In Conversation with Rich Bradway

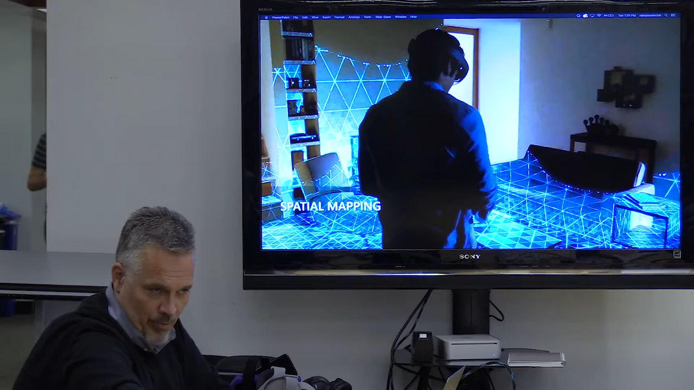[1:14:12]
newer terrain for museums, especially in the Norman Rockwell Museum, even the stuff that we're doing. And I had to explain to them what spatial mapping was and what all this stuff was, and they were just like, you can do that, and that, you know, like they were just freaked out by it. But I had to sort of explain to them what spatial mapping was, how you could use like a phone and do augmented reality to pick up stuff and identify things,